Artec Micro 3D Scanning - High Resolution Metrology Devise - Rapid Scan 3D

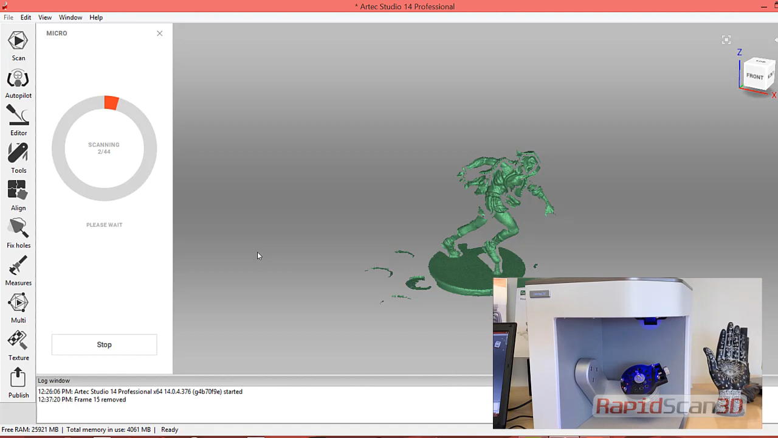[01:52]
so we'll be able to scan 100% around the part. On the user interface, you'll notice that we have a gray circle that has a red area that keeps on being filled in. So after each scan, this will give us a visual of how many scans are left.
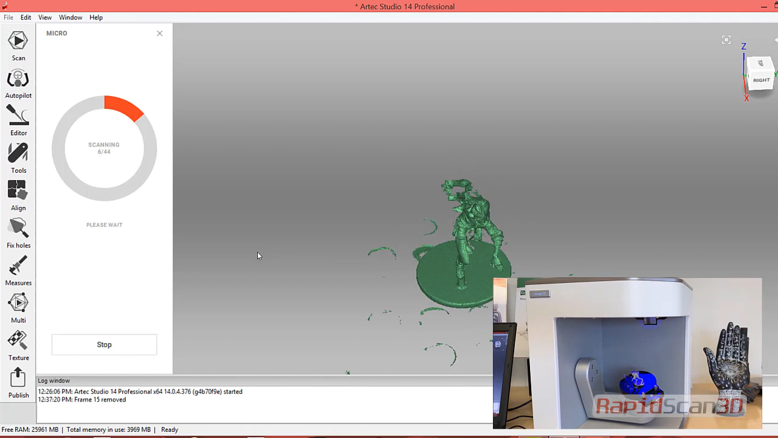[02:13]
So when we're scanning a larger object, we'll have more frames that we capture than we do on the smaller object.
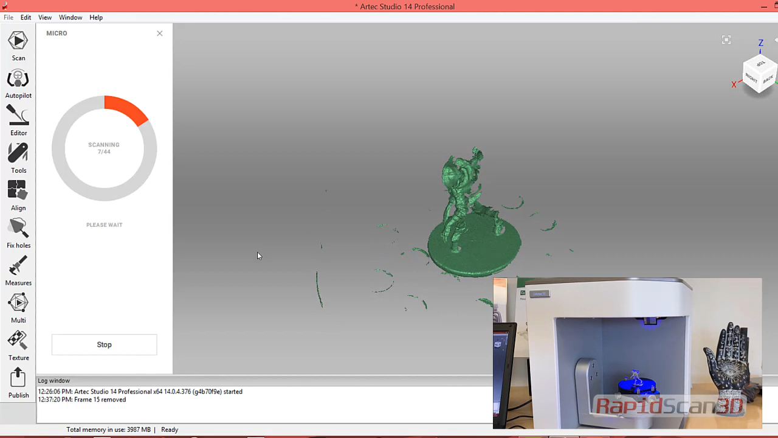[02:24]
Also before, we had an option that would show complex or normal. So here we're just scanning a small normal. So this has a minimal amount of frames we're going to capture.
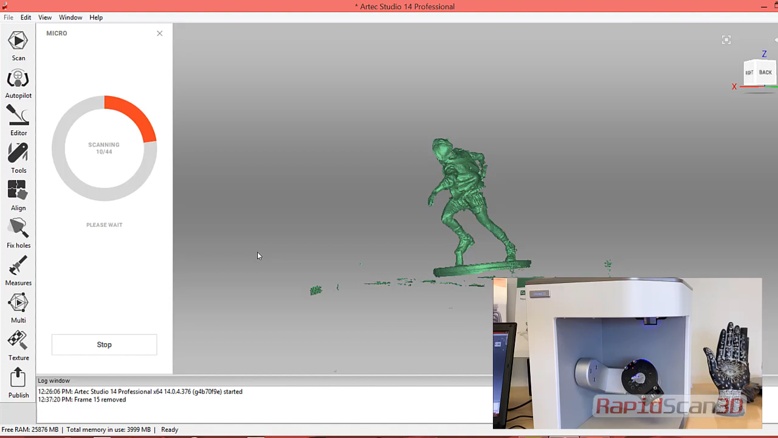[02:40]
So right now we're about 25% of the way through, as you notice with the red circle.
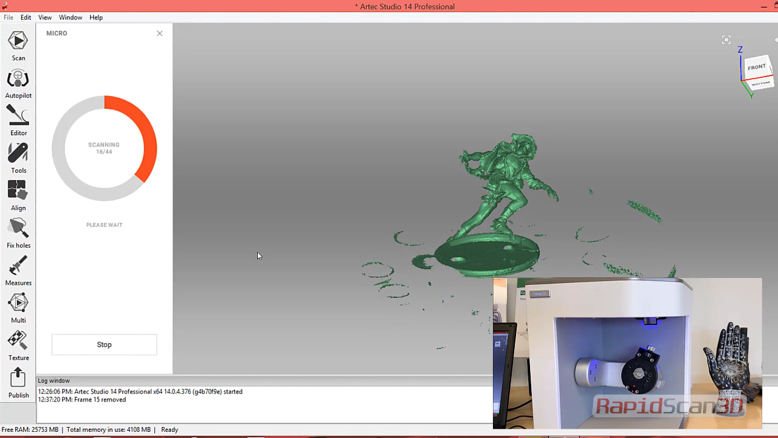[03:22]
So It's using blue light technology compared to maybe what you've seen in some other scanners that might use lasers or white light.
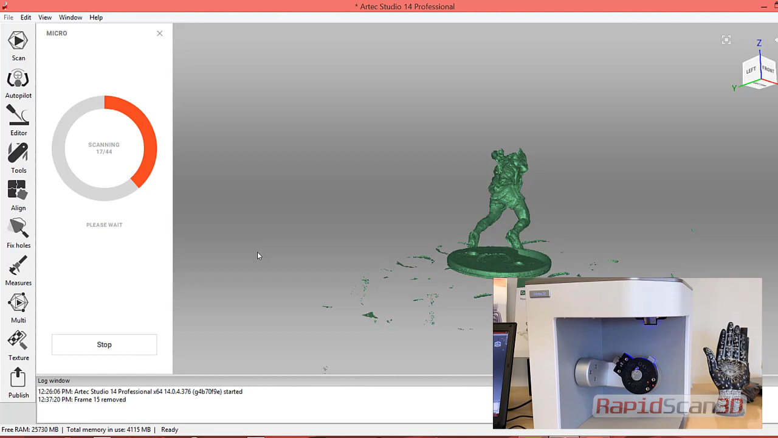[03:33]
The blue structure light system does allow us to scan some shinier objects and some black objects which are typically two of the hardest parts to scan.
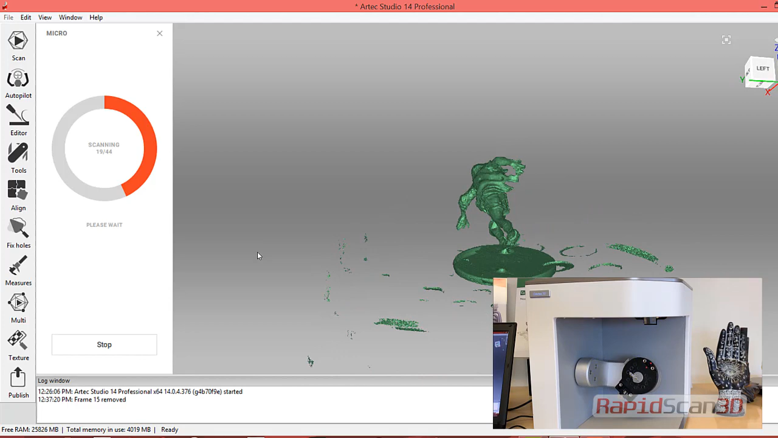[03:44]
What we really like about this system is that it's pretty much automated. You can attach the part to the turntable and basically just click scan.
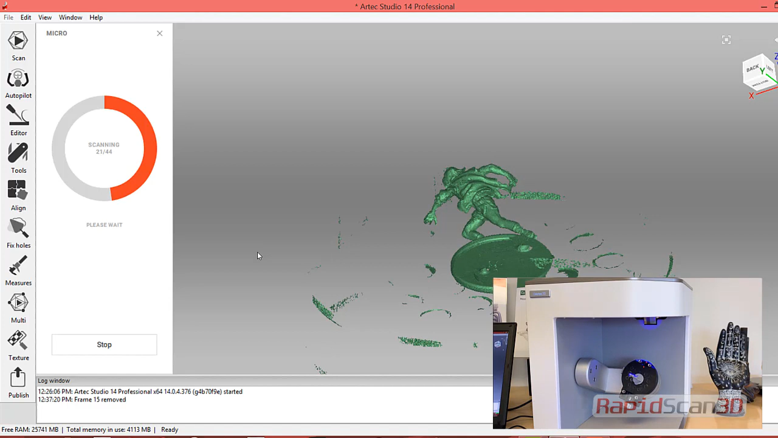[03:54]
With this part we're just using some blue putty.
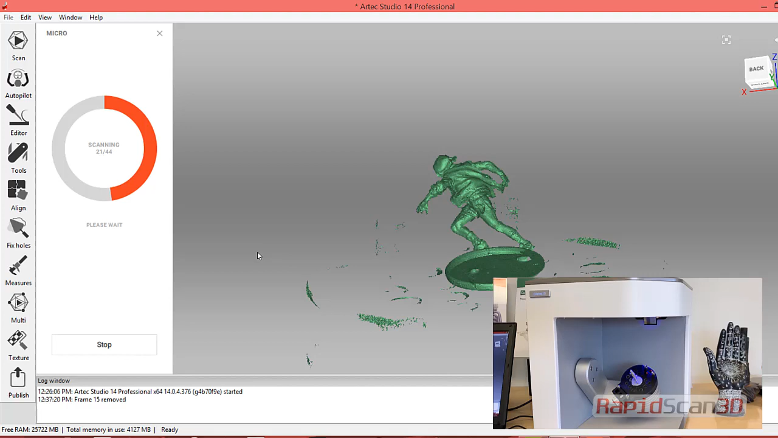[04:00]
You can use some tack that you might just get from the local store from Museum Wax. That will help to hold the part on.
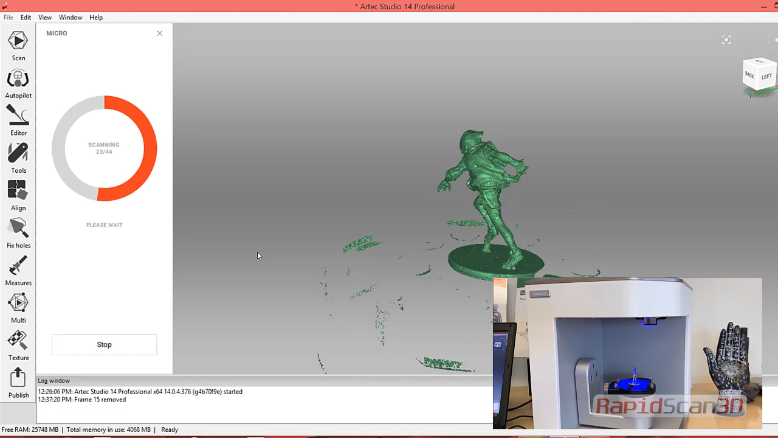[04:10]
Also the system comes with some fixtures. So there's multiple ways to fixture the part. You'll notice on the turntable there's about four silver
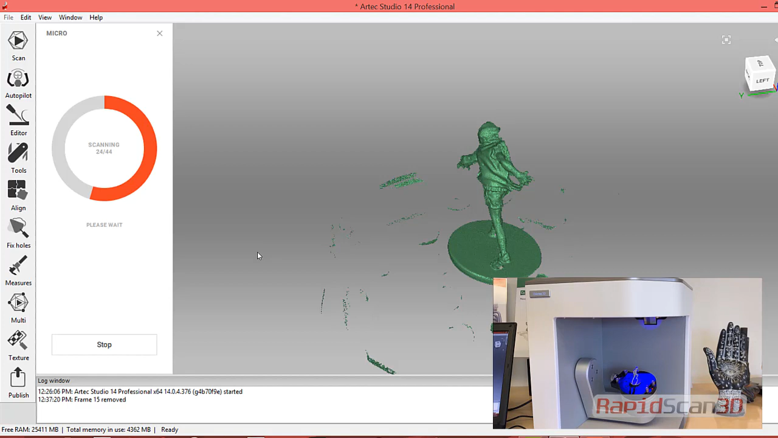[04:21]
areas where we can actually screw in some fixtures.
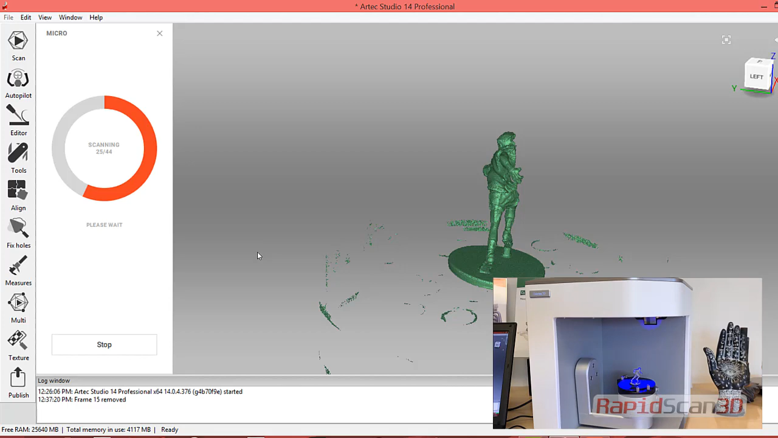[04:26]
If the part is a little bit heavier then the tack will hold. We can definitely fixture down the part.
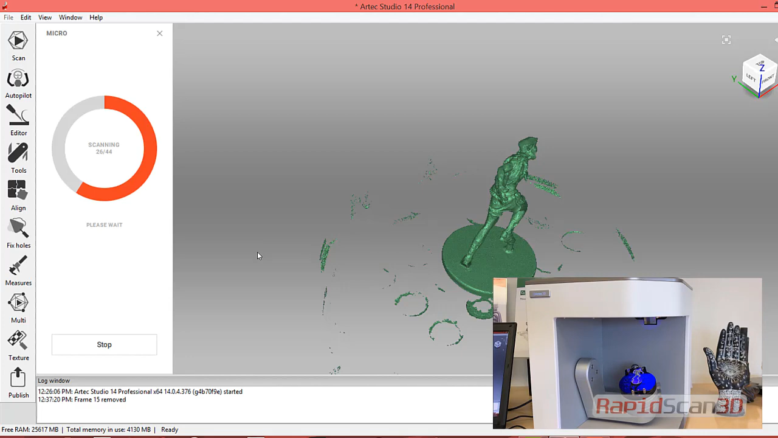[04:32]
Also on this scan session we're only scanning the top part.
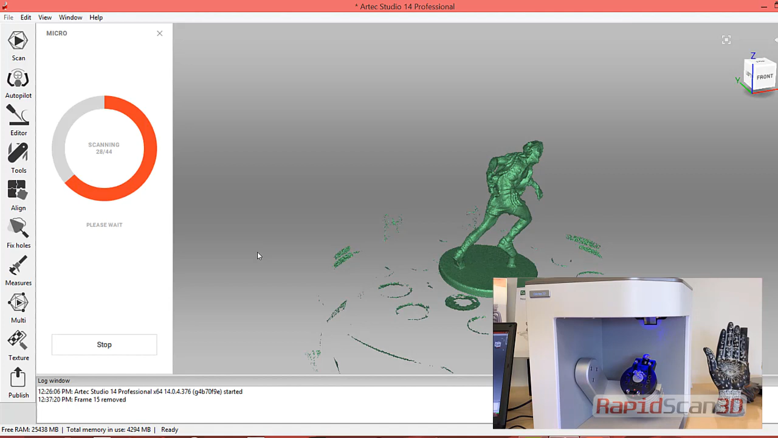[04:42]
Not really important to scan the bottom as it will be flat. Of course we won't capture it on this part. We're not too worried about it. I'll show you in the software.
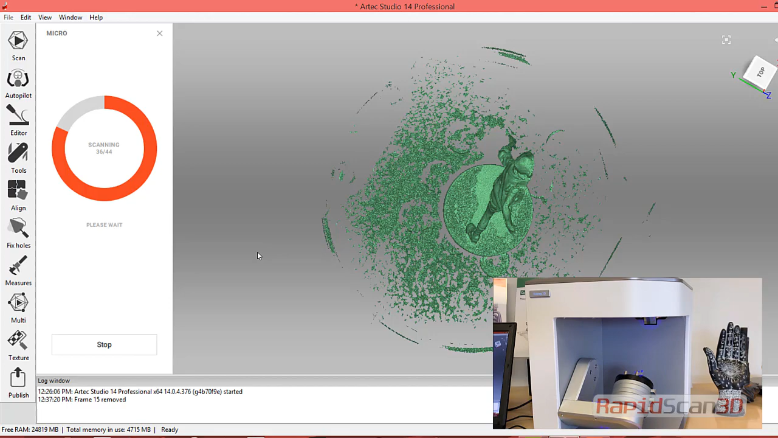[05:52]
Also, you'll notice that there is an area that we are kind of geared to scanning on that scanner. So this is really good for scanning small parts.
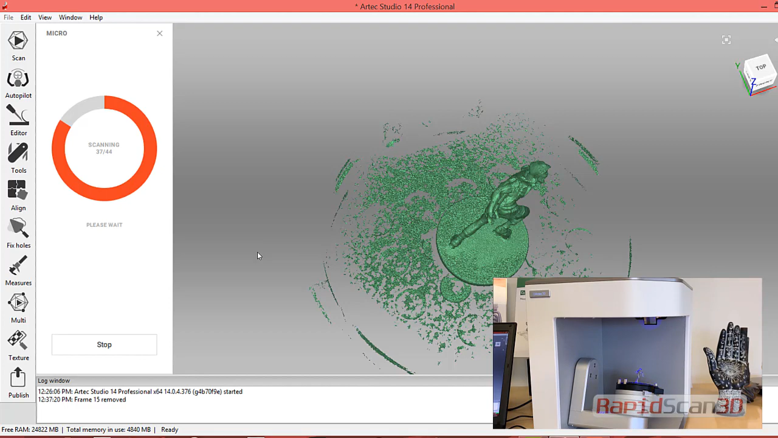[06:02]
If you're looking to scan something a little bit larger, maybe you see that hand to the right on the bottom of the screen, that part won't fit in here. So Artec has a whole line of other scanners. The Artec Space Fighter would be excellent for that hand. For scanning objects, it's about 18 inches by 18 inches and smaller. If you need to scan some larger objects, we have the Artec EVA or the Artec Leo. Those are both handheld scanners from Artec. Those are good for scanning everything around 12 by 12 inches and larger. So we've scanned people, we scanned cars with it, larger machine equipment.
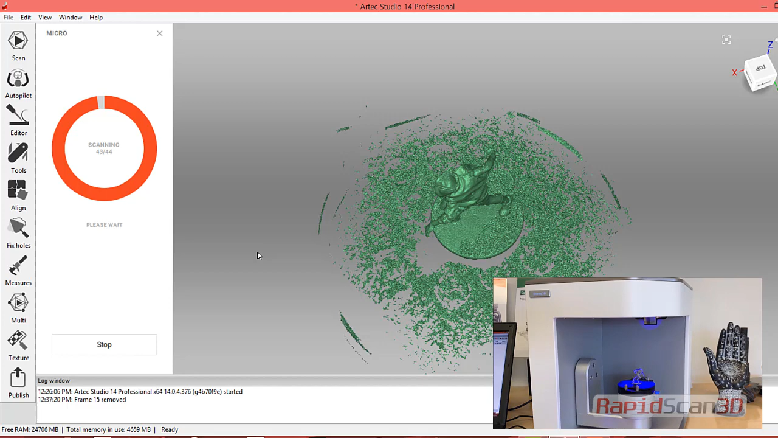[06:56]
All right, so we're just finishing up our last scan here.
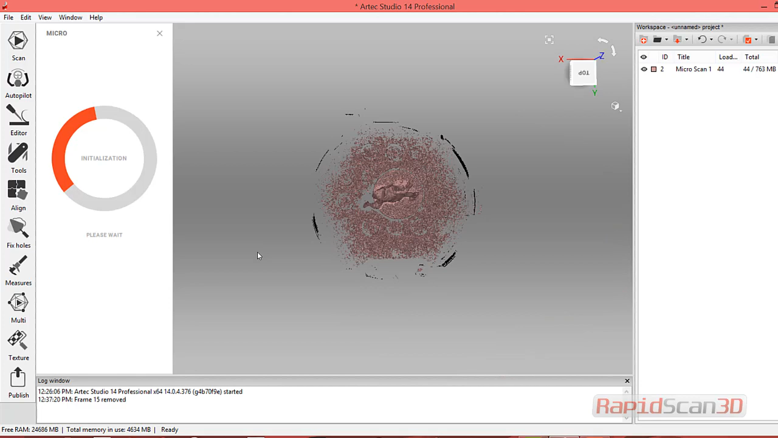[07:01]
So you'll notice now that we have a full 360. So let's go ahead and close out of here. Next thing I'm going to do is go ahead and go and erase some of that data we need to get out of here. So we do have a flat area, which the software would be really good for cleaning up the cutoff plane or base selection,
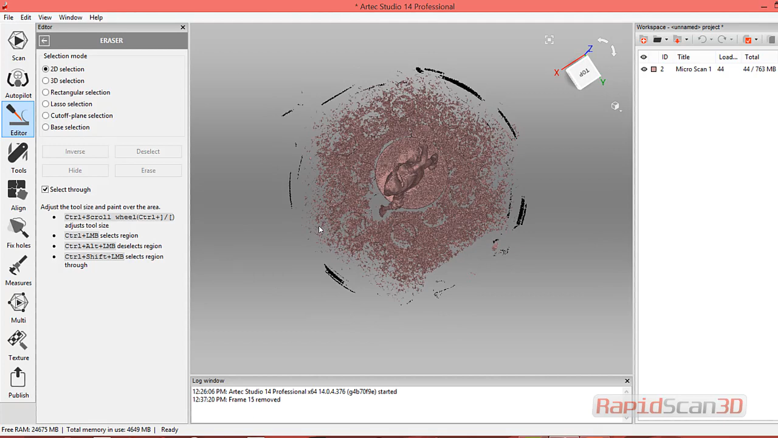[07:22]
but it does have some areas that are not too great. So what I'm going to do here is I'm going to highlight the part in red.
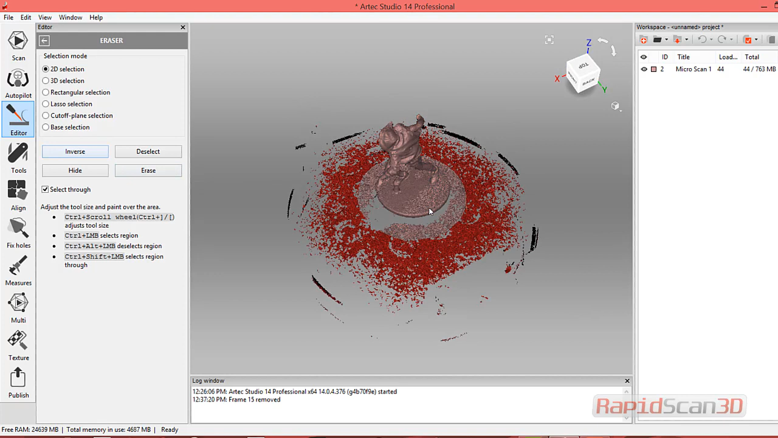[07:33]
Normally that's what we would want to delete, but I'm just going to inverse it, which means I'm going to delete everything else around it. There's still some surrounding area that I'd like to delete out. So one of my favorite tools is the lasso tool.
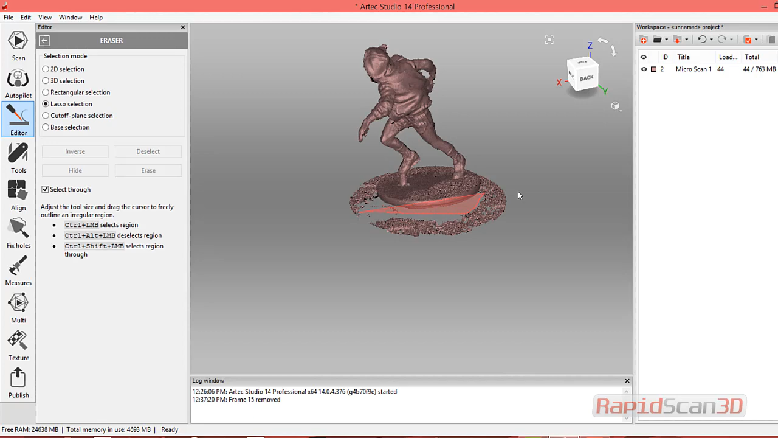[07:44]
This lasso tool, you can kind of just lasso around the area and just delete the data.
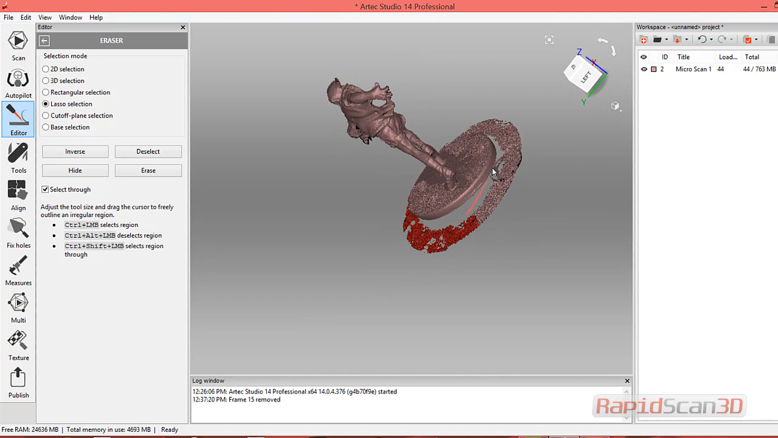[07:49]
There are other options there. So we have a 2D selection, a 3D selection, and a rectangle selection.
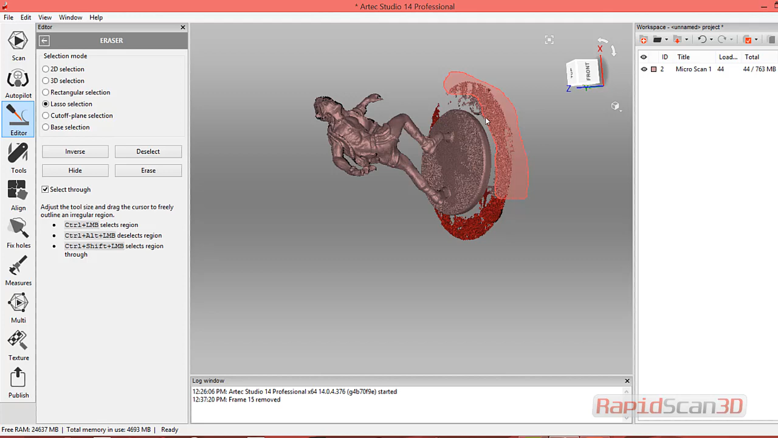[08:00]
I'm more hands-on and interactive with post-processing, so I do like this lasso selection.
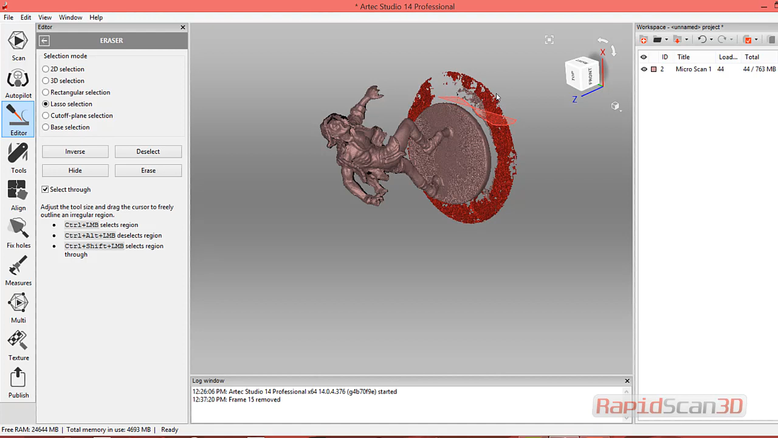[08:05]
So let's go ahead and erase that data.
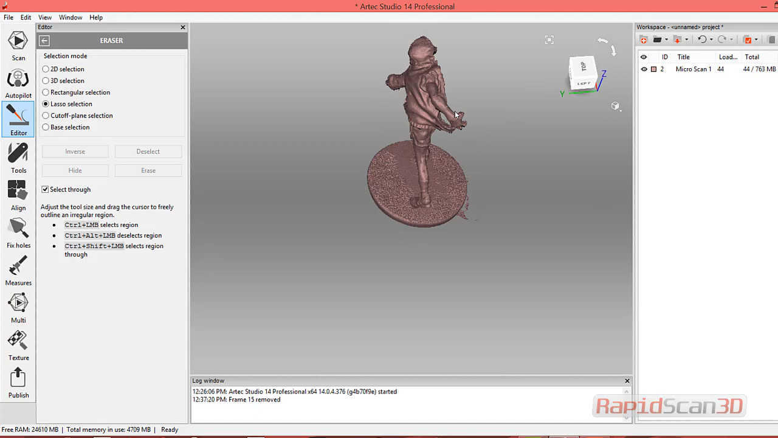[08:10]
Looks like we have a little bit more that I missed, so let's go ahead and clean that up.
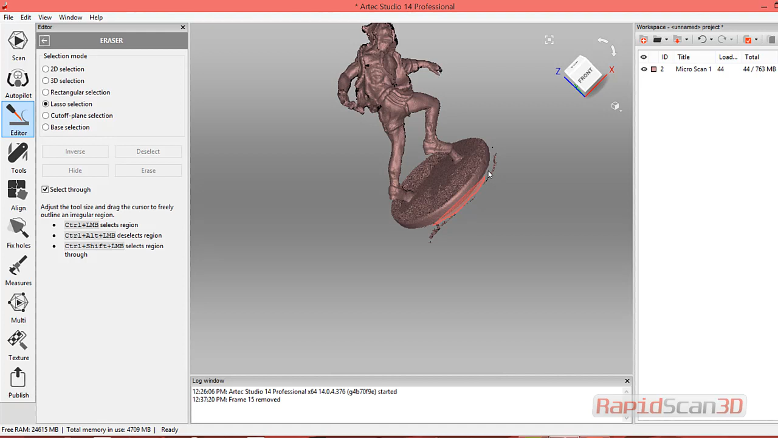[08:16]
Perfect.
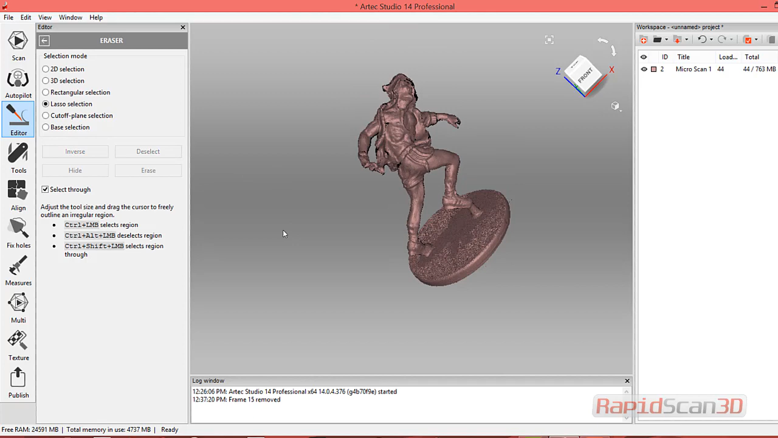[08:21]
So I'm just going to click out of here. Then we'll go into the tools section. The software already does a rough registration and file registration for us, so here we're just going to do a global. It's using the geometry.
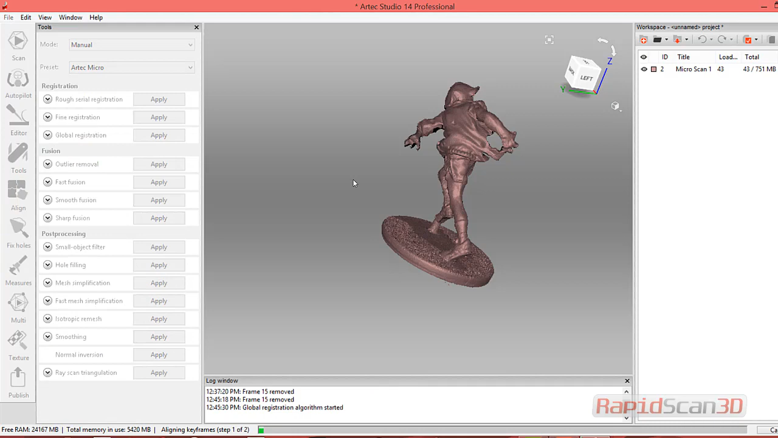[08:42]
You'll notice on the top right there are 48 loaded frames, so what it's doing,